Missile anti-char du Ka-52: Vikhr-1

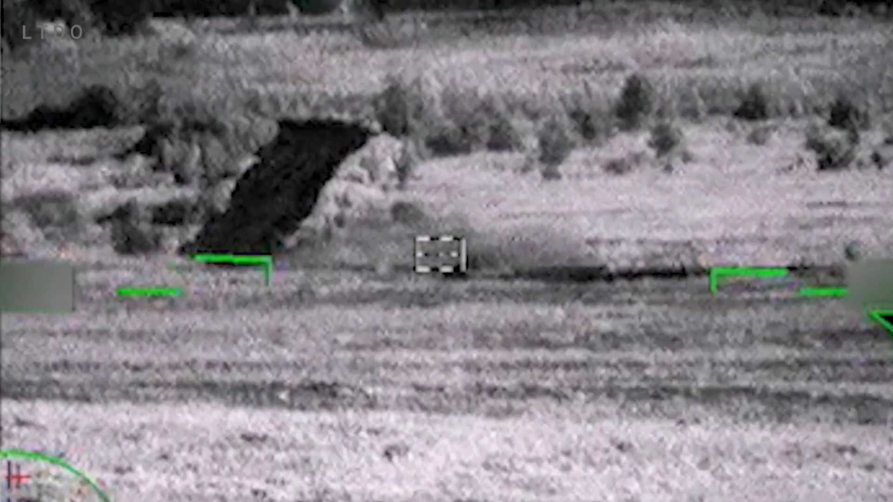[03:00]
L'autodirecteur du VICRE regarde donc vers l'arrière, en direction de l'hélicoptère lanceur pour voir le faisceau de guidage laser.
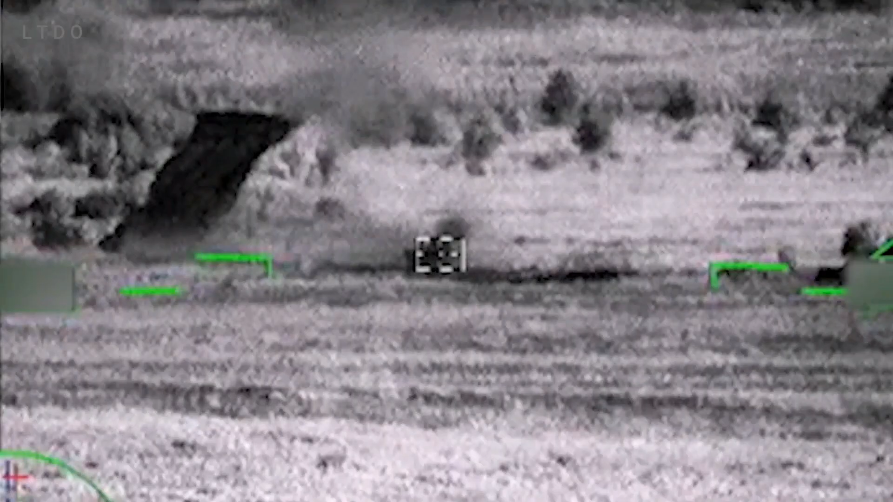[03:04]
Il ne cherche donc pas un point laser réfléchi sur la cible. Comme toute configuration, cette dernière a des avantages et des inconvénients. Parmi les avantages, il est possible de citer le fait que le missile VICRE est presque impossible à brouiller en vol,